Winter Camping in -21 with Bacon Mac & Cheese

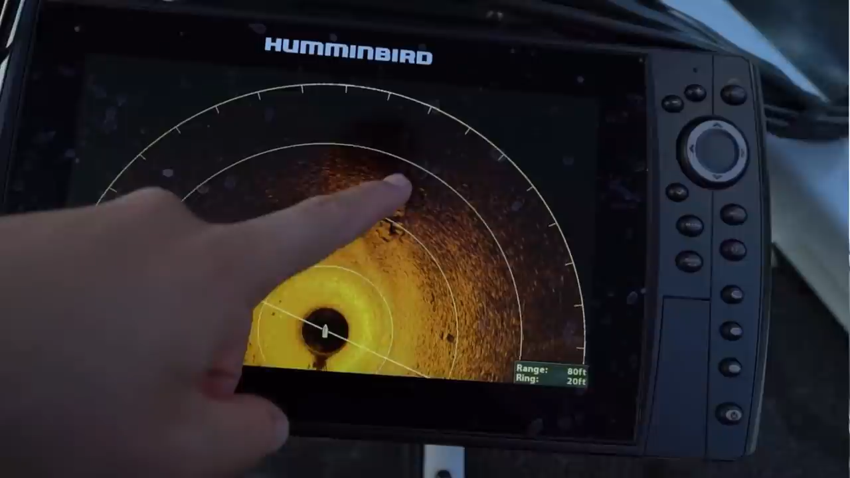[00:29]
So right now, I've got three different types of technology with me. Let me show you.